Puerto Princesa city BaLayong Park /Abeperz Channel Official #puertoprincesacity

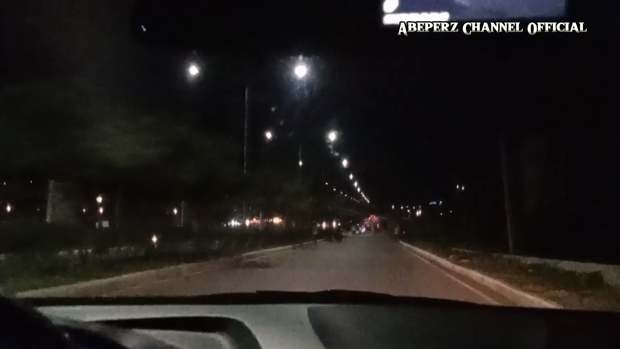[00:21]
Malayong Park. Puerto Princesa. We are here right now at... Yung pa sa unang parking. Government Center. Oh, tingnan nyo guys. Ang daming ilaw pala dito guys, oh. Nako. Doon may paradaan. Ang dami-daming tao pa rin ito pagkagabi. Ay, yan. Oy, pasyal namin kayo guys pagkagabi. Ito.